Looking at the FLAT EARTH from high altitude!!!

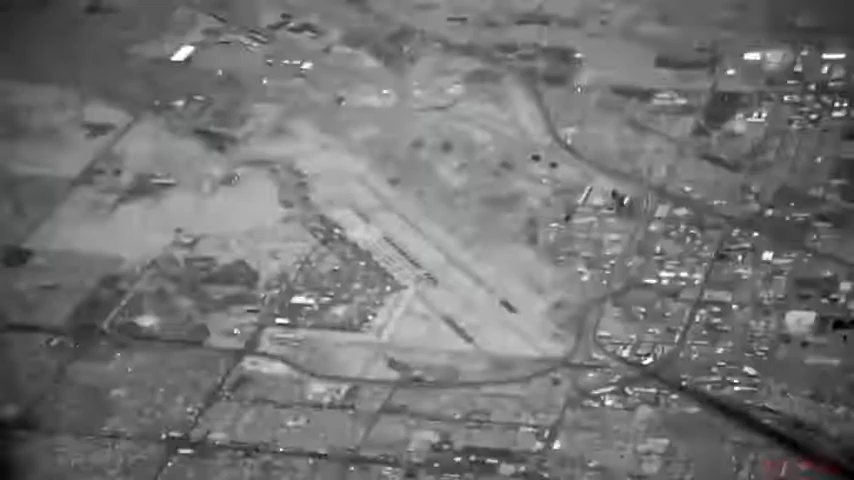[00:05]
This is set on auto contrast in my video editing.